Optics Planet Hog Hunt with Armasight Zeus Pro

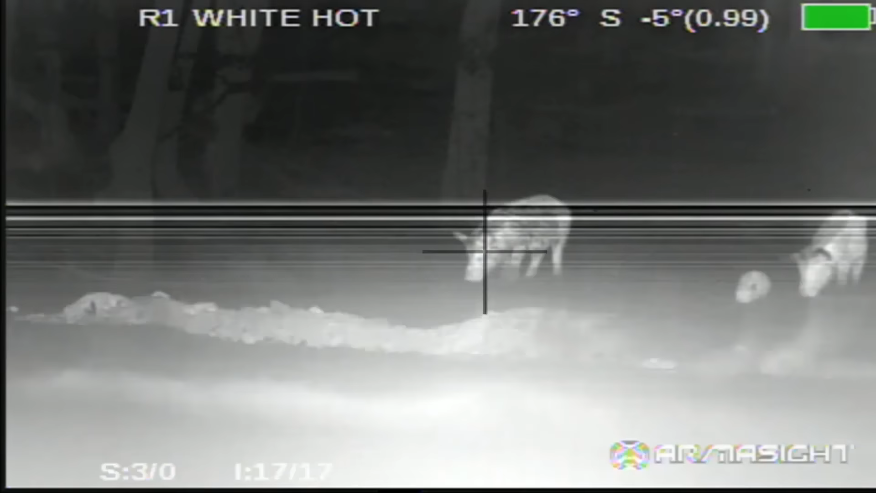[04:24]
Well, the thing about thermal is that I look at it, they're nothing but different tools.